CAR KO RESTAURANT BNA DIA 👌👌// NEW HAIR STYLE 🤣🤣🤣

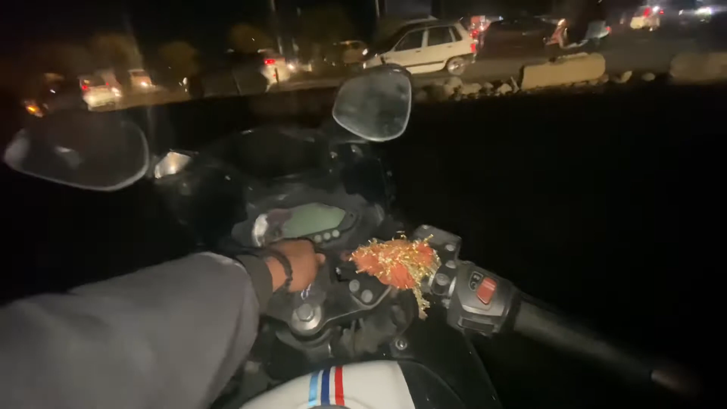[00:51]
से निकलते हैं आरस पूरा तो निकलते हैं जल्दी से आरस पूरा क्योंकि आगे में खिनाकर में होता
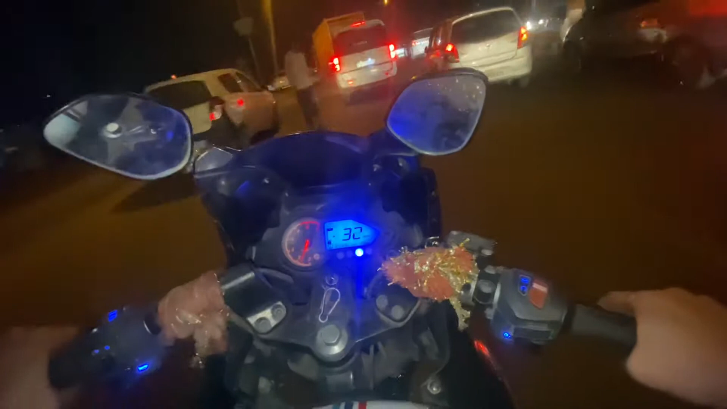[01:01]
लेट हो चुके है बहुत होता है वही बात में है कि ट्राफिक
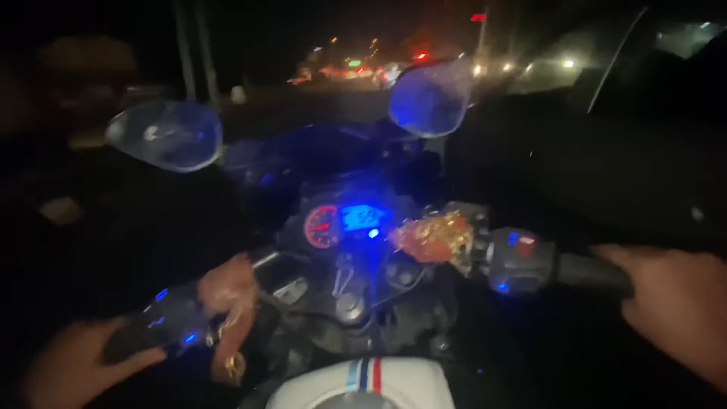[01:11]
देख सकते हो और साटेड़े का
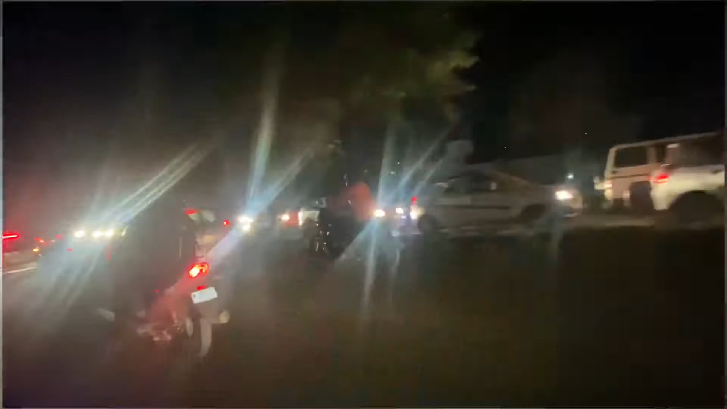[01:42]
कितना जाम है देखो बहुत जाम है बहुत जादा यार आज
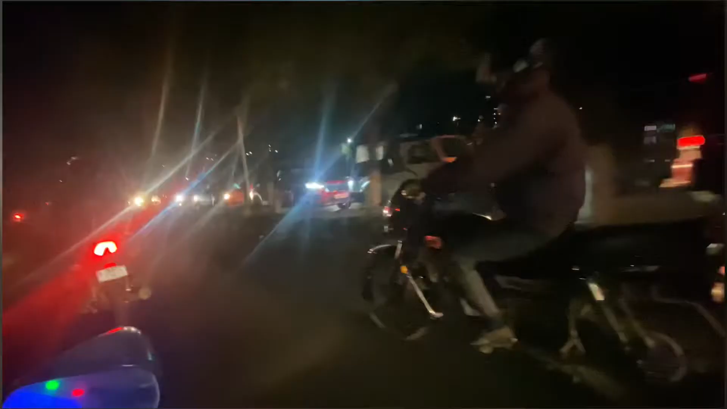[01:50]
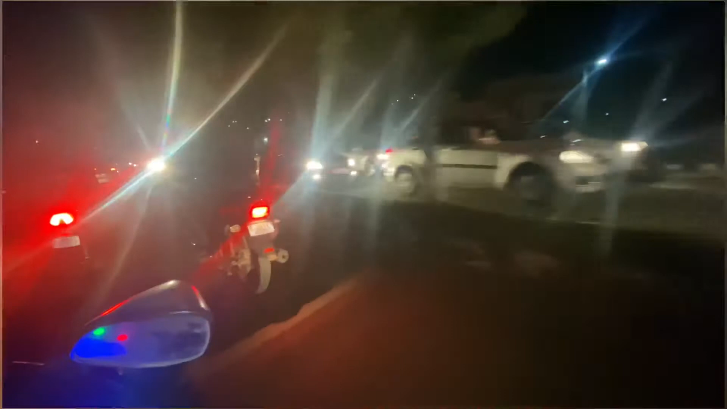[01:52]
क्या कर सकते हैं यार अपनी लेन तो खुली हुई है पूरी पूरी इनका देखो जाम है और कम से कम एक किलोमेटर तक जाम में फसे हों गई यह में कुल
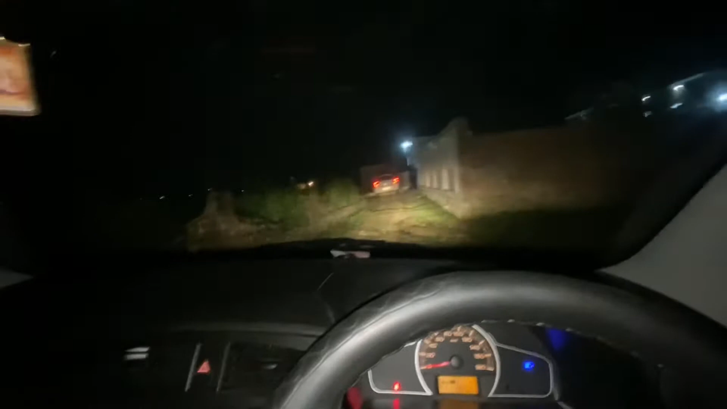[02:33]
एक गाड़ी लगी आगे दो बंदेबार खड़ें और लड़का त्यार ओकर आगे अंदर चाहाँ है तो निकलते में तो नहीं जांगा अंदर मैं तो बहुत कहों ऑतर